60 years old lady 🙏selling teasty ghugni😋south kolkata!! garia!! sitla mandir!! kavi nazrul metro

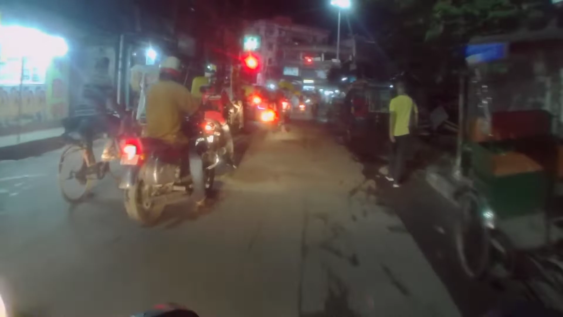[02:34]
और यह गाइज में सितला मंदिर का जो सिगनल है वहां पर हूँ यहां काफी जाम लगा हुआ रहता है जैसा कि आप लोग देख पा रहे होंगे